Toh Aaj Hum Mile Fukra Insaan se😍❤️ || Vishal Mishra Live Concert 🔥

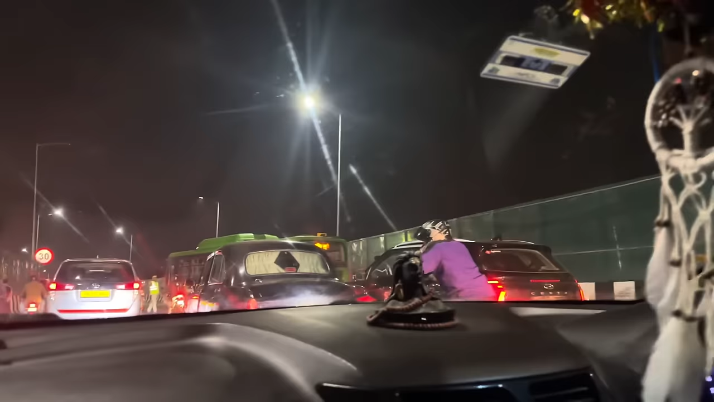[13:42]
इसको ये बाइकर है बाइकर का मतलब है कि रोड पे उछालते रहो अपनी बाइक ये
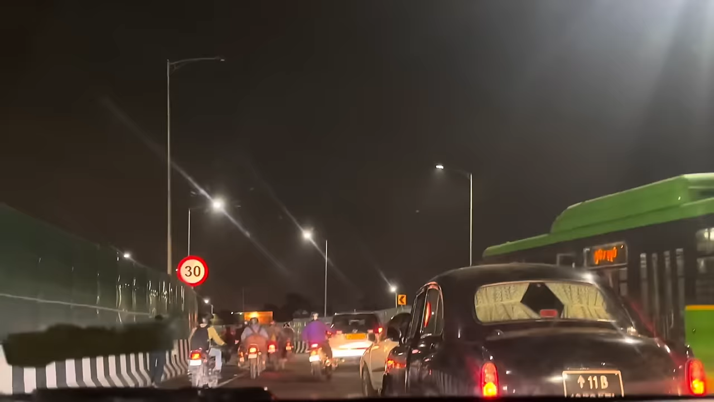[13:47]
कौन सा बाइकर होता है जो रोड पे उछाल रहा है
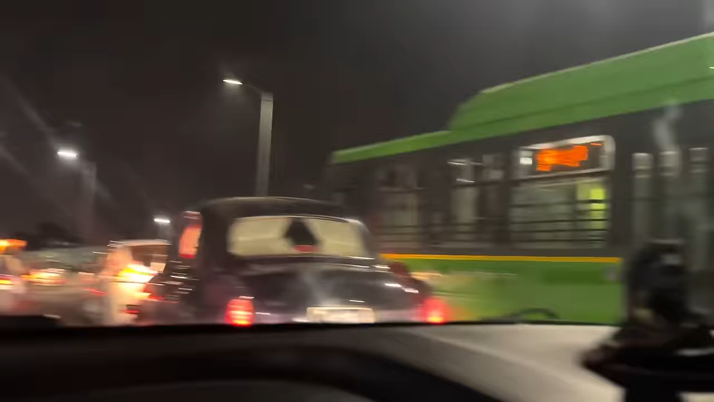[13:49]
मतलब सीरियसली उन्होंने अपनी पूरी बाइक उछाल दी रोड के ऊपर बाइक उछाल दी इन्हें देखना पूरी बस
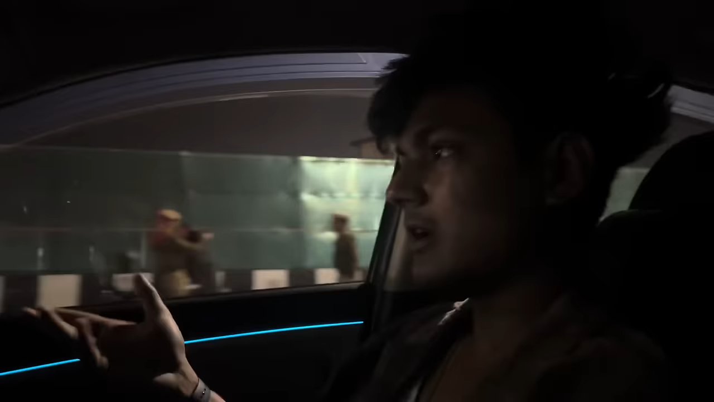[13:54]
लगा रखी है बीच के रोड पे एक VIP के चक्कर में एक VIP के चक्कर में
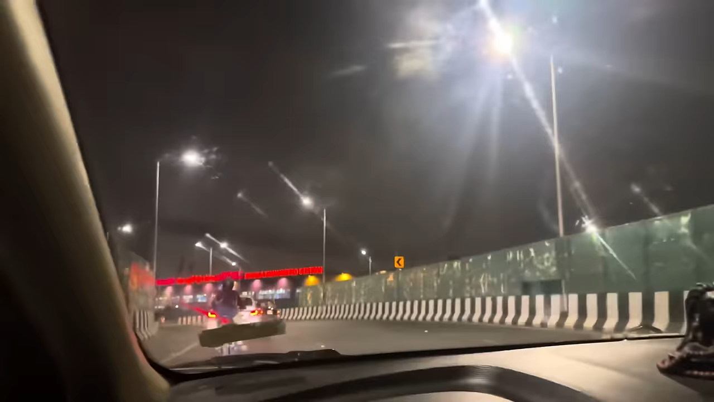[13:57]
बताओ हद तो उसकी भी जो बाइकर था यानी कैसा था गड़बड़ खा के सही
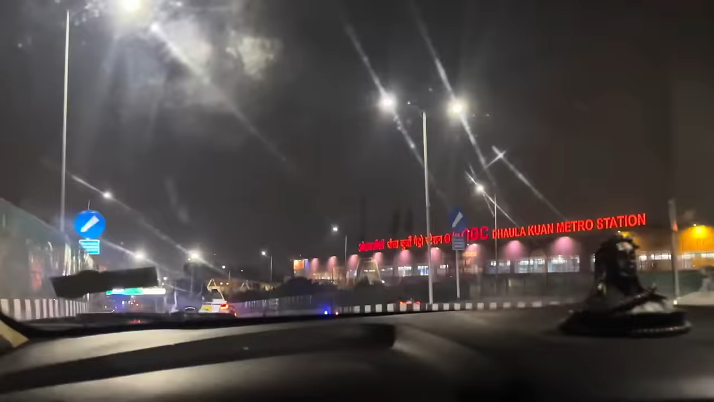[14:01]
है कुछ तो यहाँ से क्या होगा VIP कहीं नहीं यहाँ